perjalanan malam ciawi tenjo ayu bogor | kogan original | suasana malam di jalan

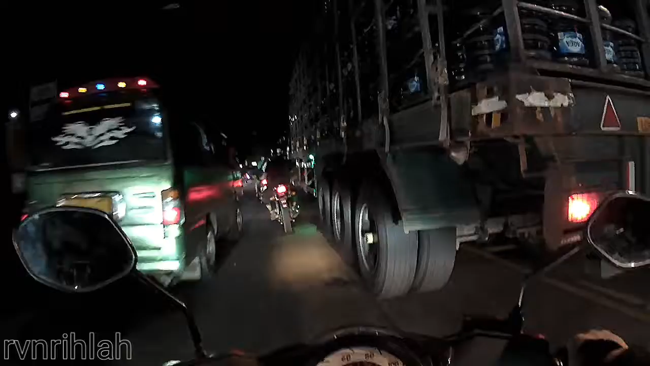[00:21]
ini menuju ke Cicurug di daerah Cicurug dan Jauh Ayu bisa dilihat truk-truknya udah mulai pada keluar ini
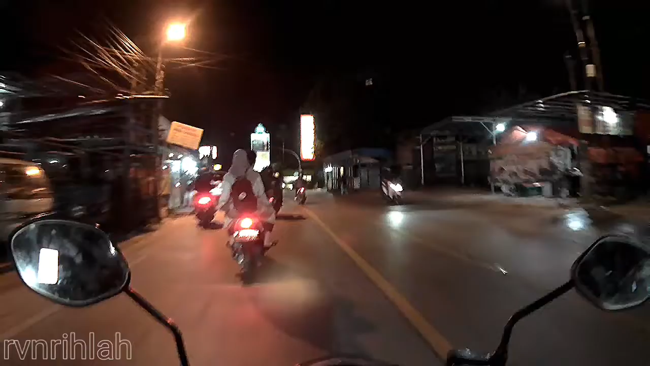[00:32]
perkiraan sekitar jam tujuh tujuan lewat lah pada Isha gitu kondisinya kayak gini
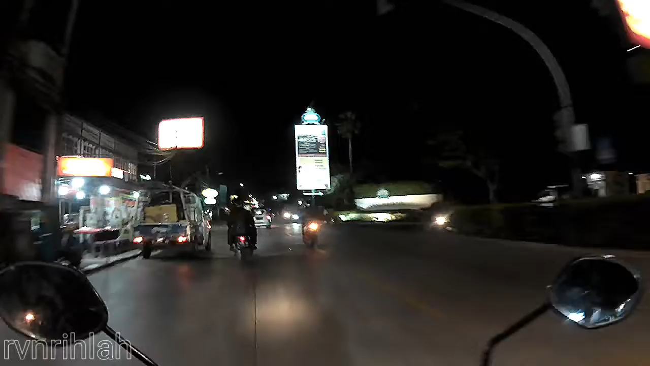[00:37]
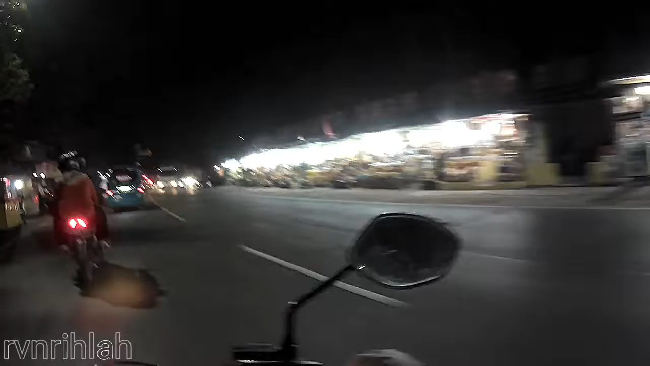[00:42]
kondisi jalan lumayan lancar lah lama ramai lancar truk-truk besar udah mulai pada keluar bisa dilihat kondisinya
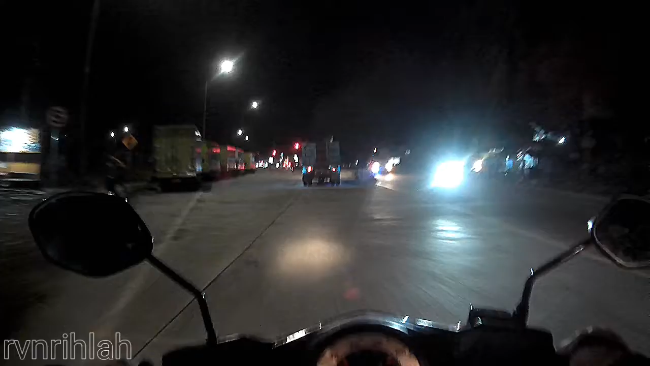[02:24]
ini udah nyampe lampu merah tolin
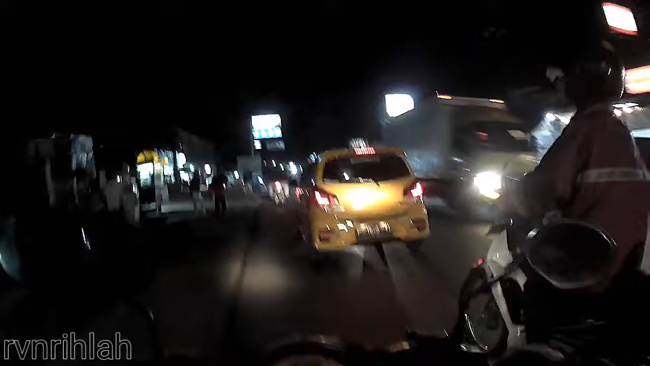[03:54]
ini ini motor tadi motor si bapak ini nih yang tadi masuk ke kiri eh
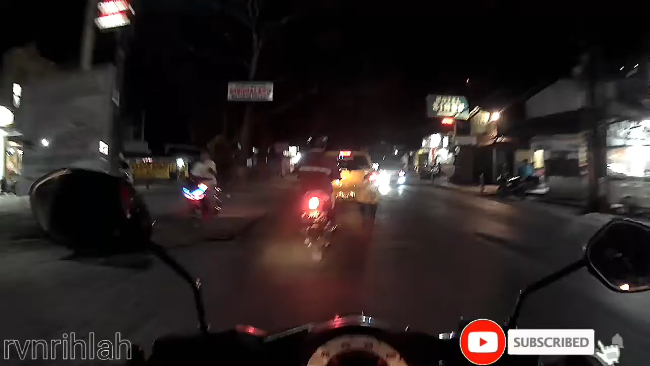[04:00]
tapi dia kayak ngontrol emosi kayaknya dia nggak marah eh patut dicontok mantap pak
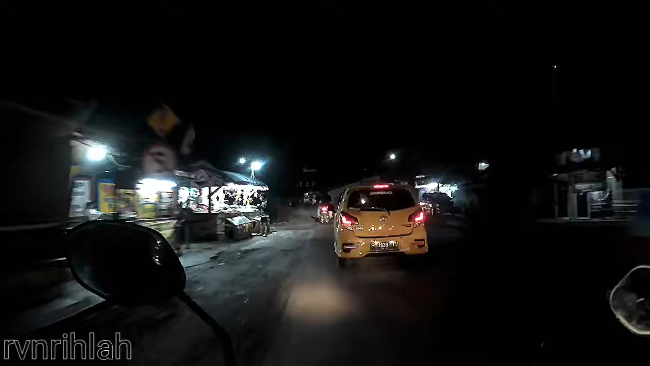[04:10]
mulai agak lancar lagi lihat di kanan mah udah agak padat ya
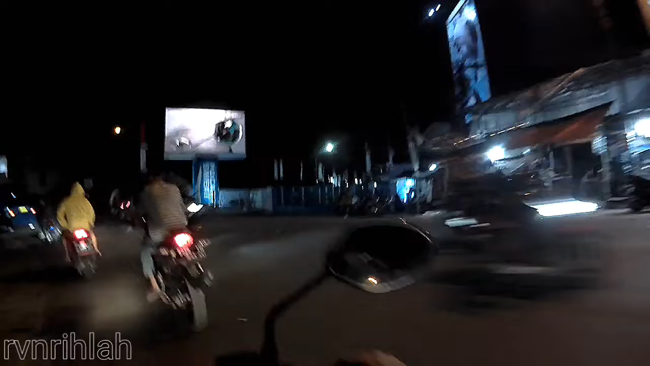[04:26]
kalau bisa ya jam-jam seginilah daripada sore jam lima karena kan banyak juga bubaran pabrik karena disini banyak pabrik-pabrik
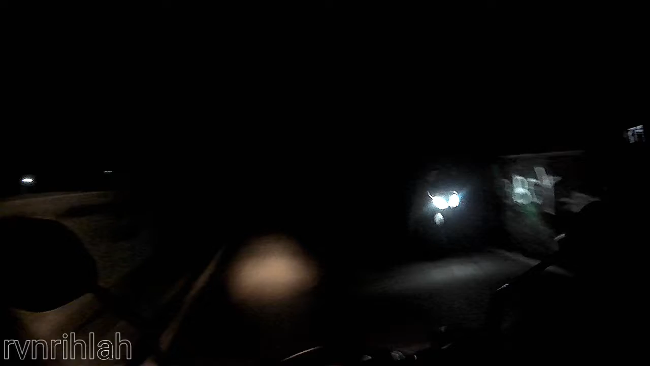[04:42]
pabrik banyak ya ini
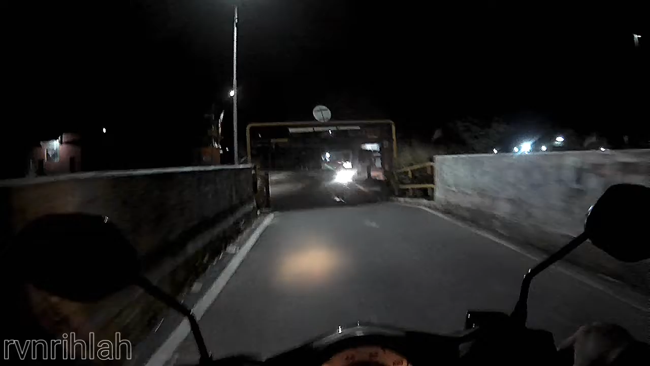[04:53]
udah mulai naik jembatan ke rumah saudara ini kondisi malam menuju Tanjo Ayu ini sekalian menuju pulang